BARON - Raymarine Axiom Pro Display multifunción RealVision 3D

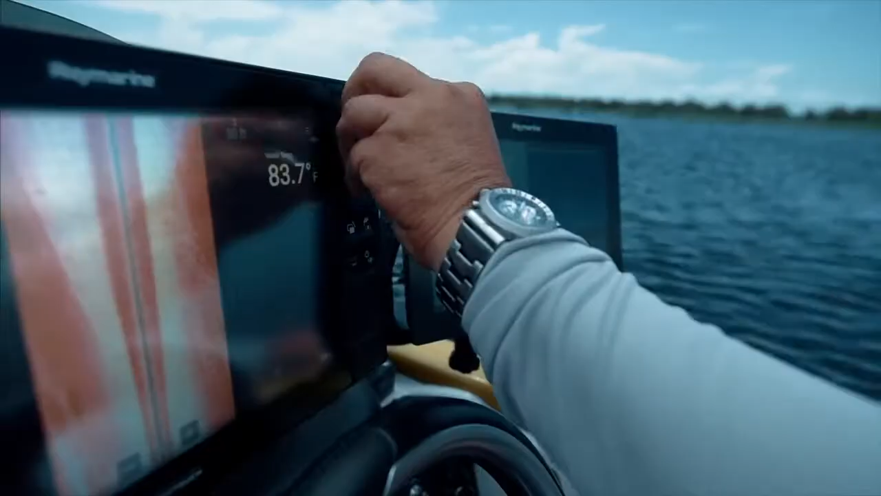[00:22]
On screen: water 83.7°F
Axiom Pro features our new Lighthouse 3 operating system and puts superior performance not only
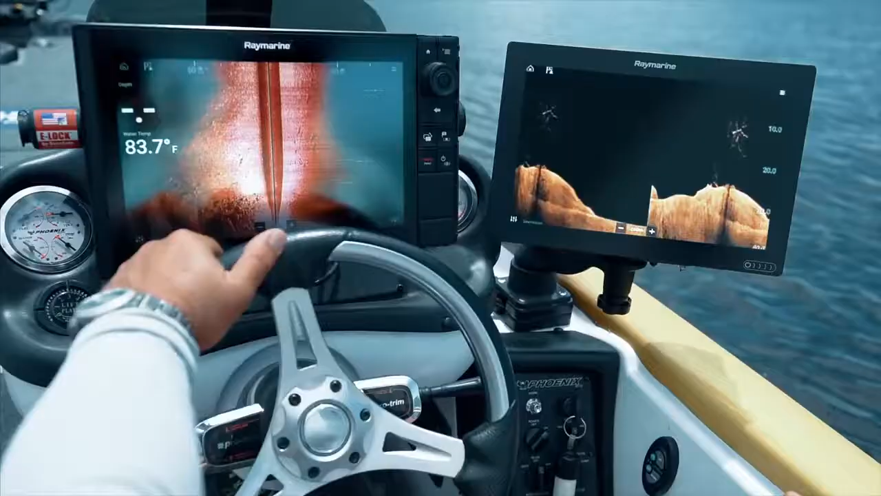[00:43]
On screen: water 83.7°F
It combines down vision, side vision, conventional sonar, and Ray Marine's revolutionary real-vision 3D sonar
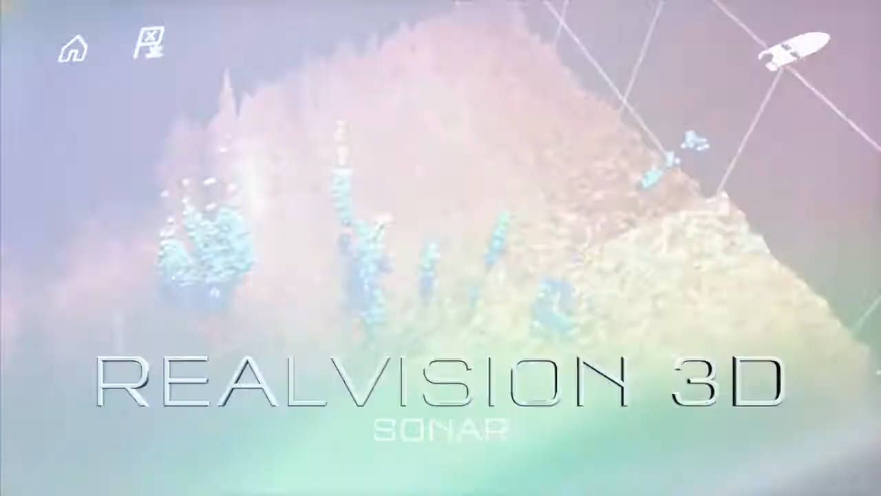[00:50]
and
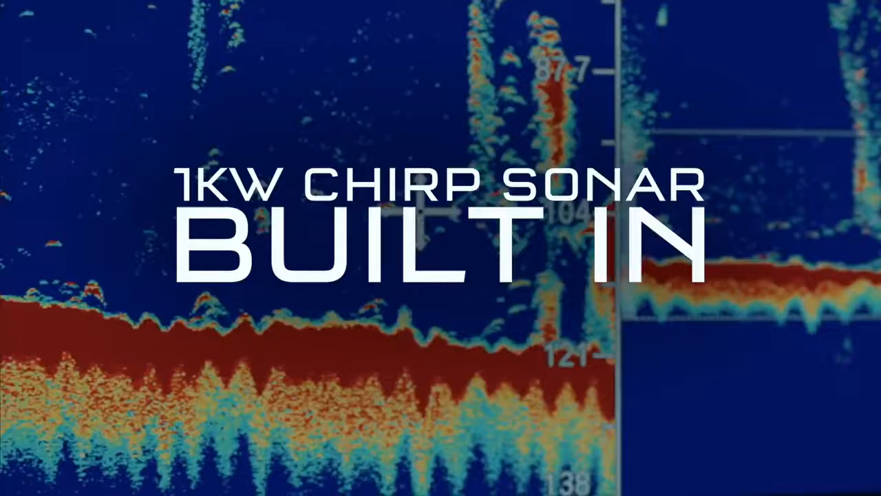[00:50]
1-kilowatt chirp sonar for unmatched precision, clarity, and target separation.
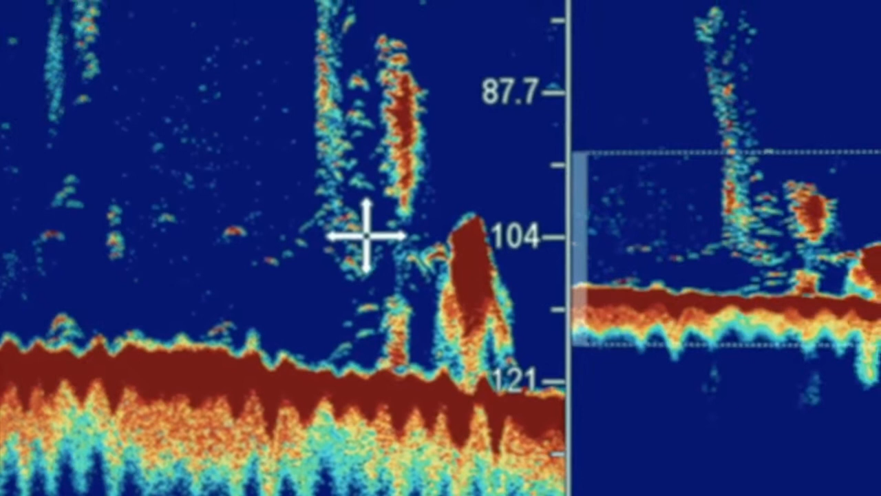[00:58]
and thermoclines in dramatic true-to-life detail.
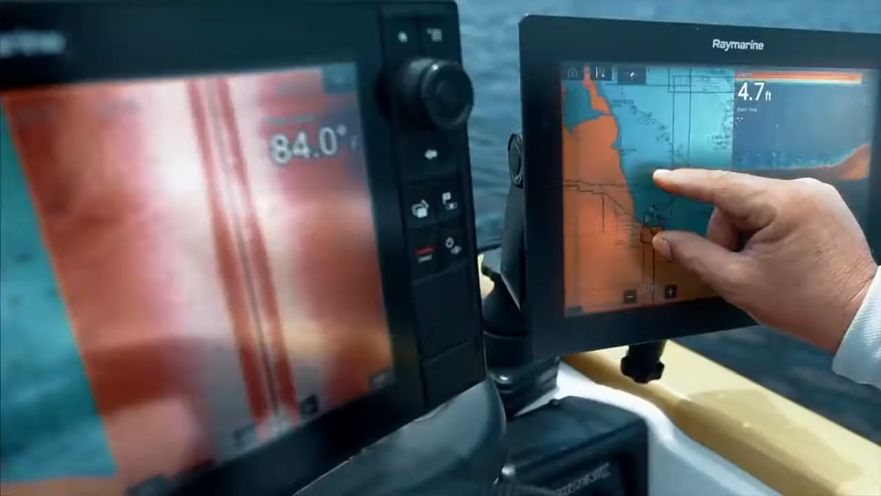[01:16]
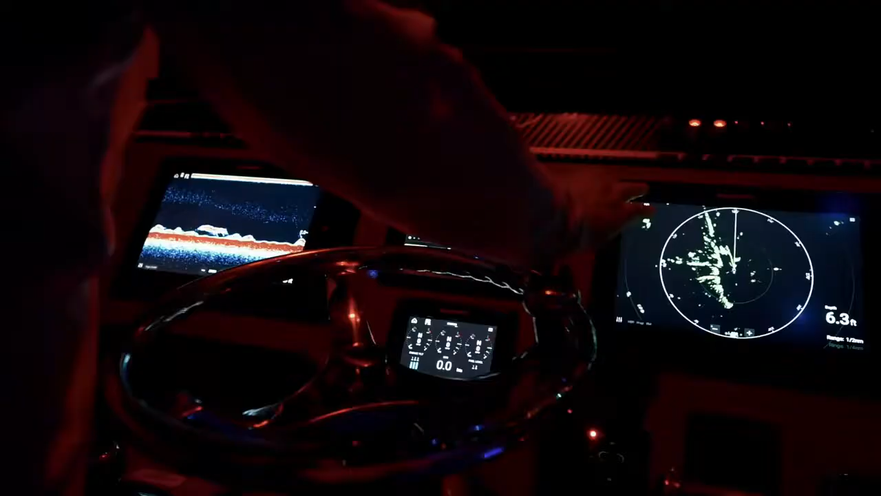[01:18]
Axiom Pro is fully expandable and networked with multiple Axiom units,
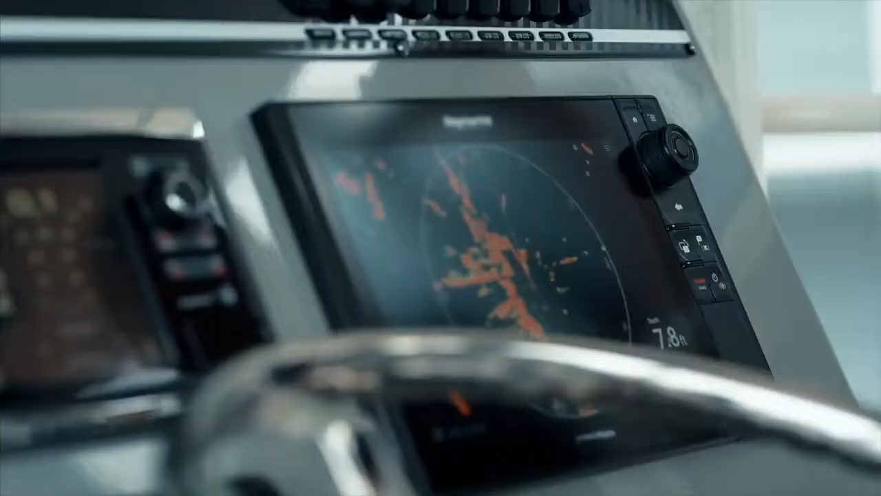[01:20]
chirp radar, evolution autopilot,